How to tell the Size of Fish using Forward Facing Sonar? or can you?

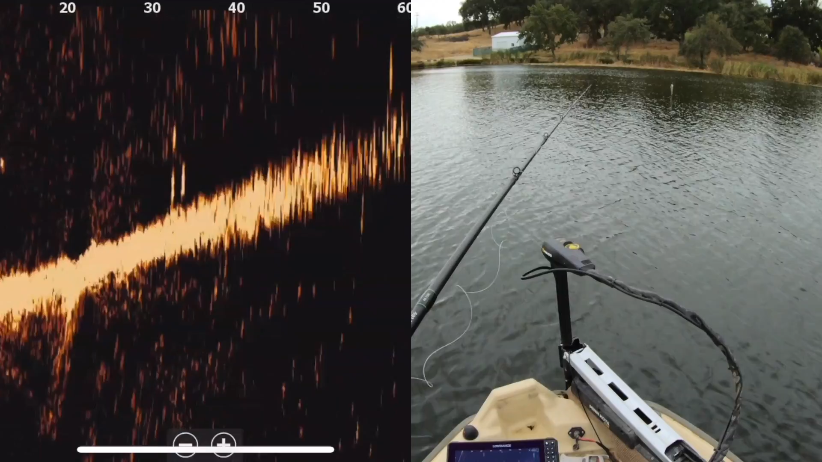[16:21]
Oh Wow There we go Small I could have told you that Oh that's not a bad one It's not a bad one
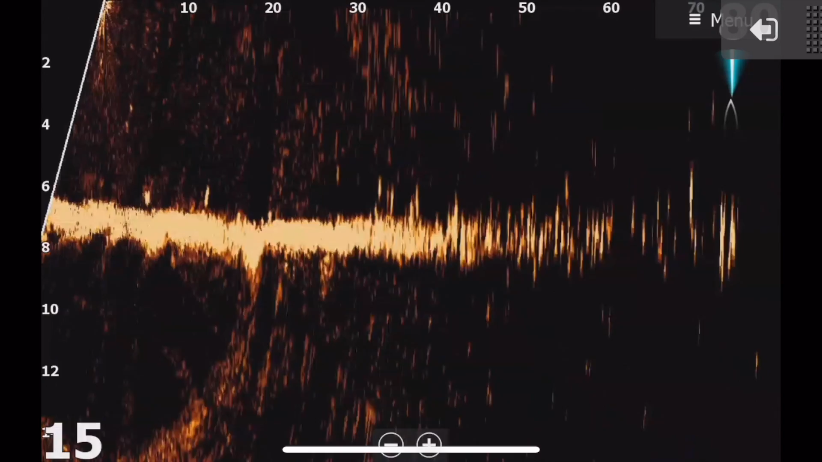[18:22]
out in the distance You could see You know Skinnier little lines That are fish And those are small ones At least from what we could tell I might have to go out there And do some more research But And catch more fish Just to Prove The point that those Little lines are small fish And the bigger fish Are rounder And And even right here You could see There's fish right there As I scan around But the little dots Are a lot smaller So The big fish Like this one Right under the boat You could tell That's a bigger blob For sure So we're going to leave it at that Hopefully you guys
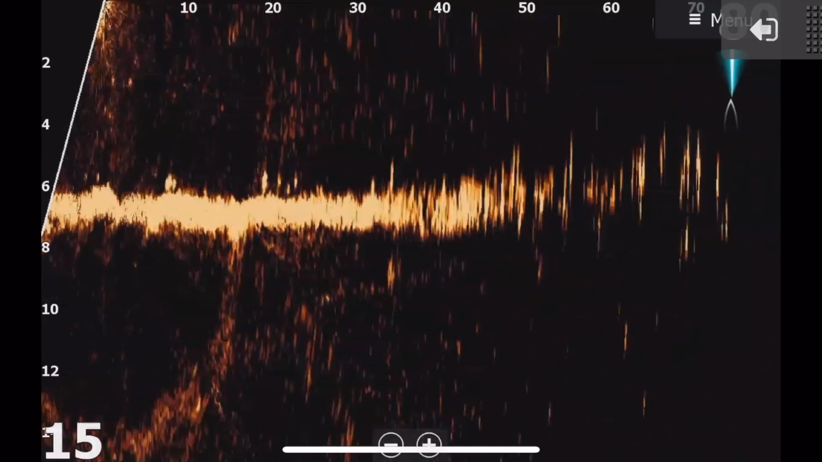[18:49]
You know Learned something from this About forward facing sonar And the size of fish Because nobody usually shows They just say Hey there's a big one I see a big one But hopefully from this You could actually see The difference between small And big So thanks for watching And we'll see you next time